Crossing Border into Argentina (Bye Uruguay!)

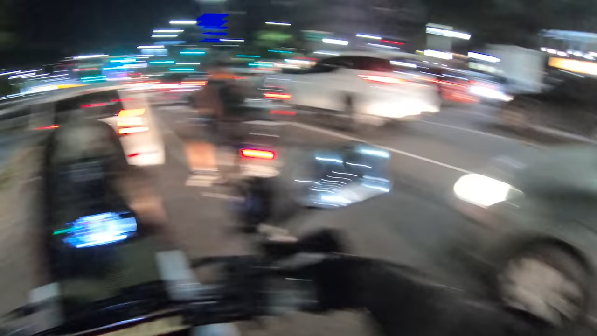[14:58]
Thanks man and I already know that in Argentina nobody indicates
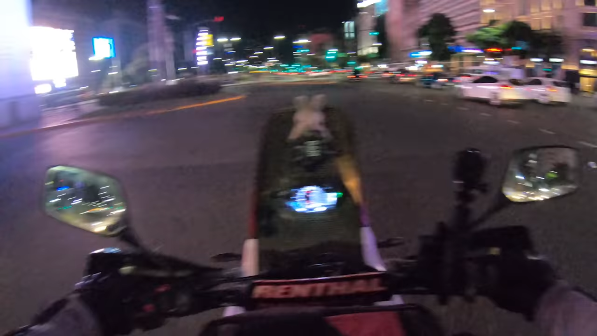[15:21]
oh no what have I done what am I doing ah wrong road
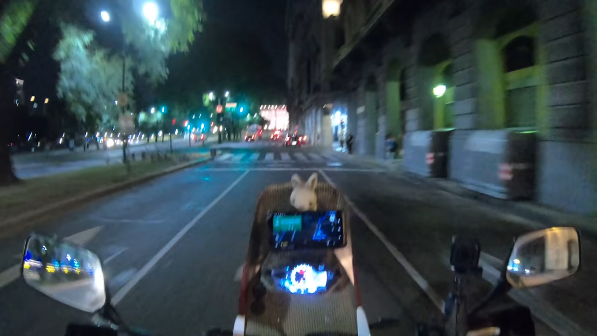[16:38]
pretty majestic city so far best word I can find to describe it